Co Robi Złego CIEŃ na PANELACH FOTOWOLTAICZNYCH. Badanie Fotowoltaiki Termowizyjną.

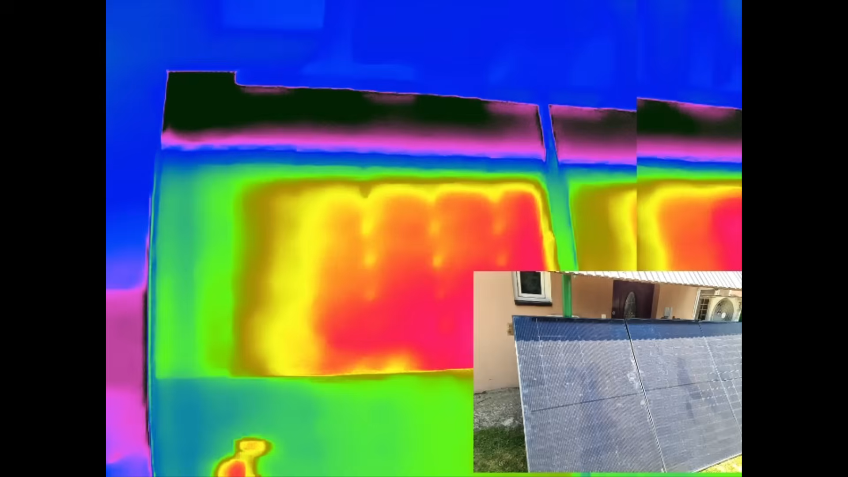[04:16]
diody walczą i połowa panela normalnie robi produkcję
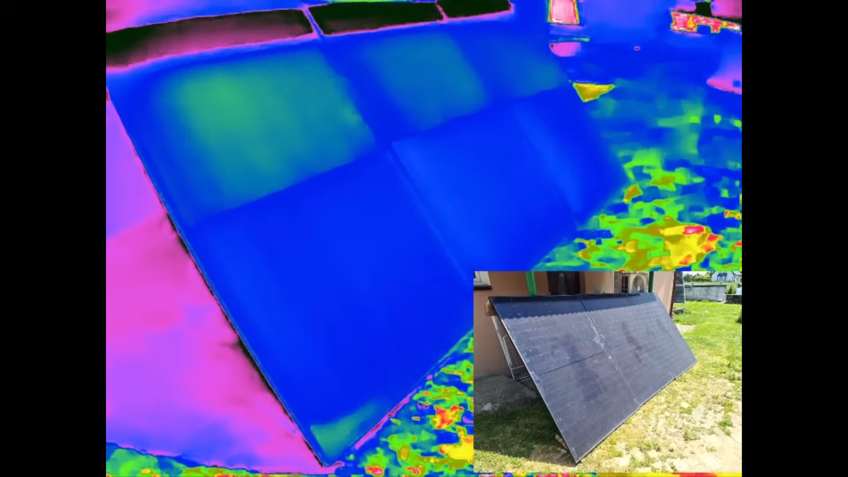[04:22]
fajnie to wygląda powiem wam
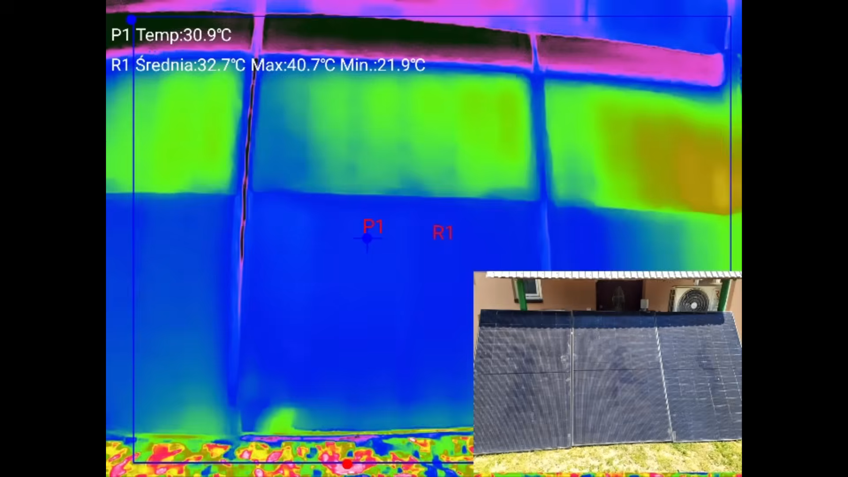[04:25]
On screen: spot 30.9°C, max 40.7°C, min 21.9°C
no i niby nic a jednak tu się nam grzeje wszystko coś tu miał miał robiło
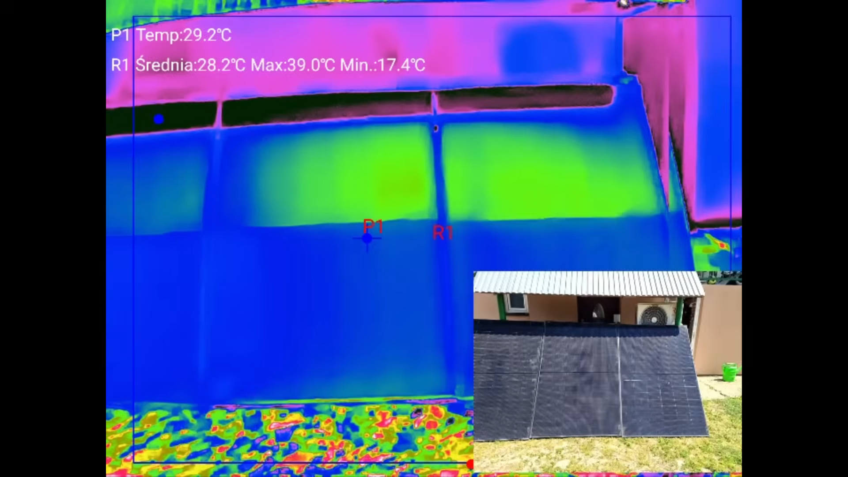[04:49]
On screen: spot 29.2°C, max 39.0°C, min 17.4°C
ten cień będzie równomiernie schodził powiem tak może inaczej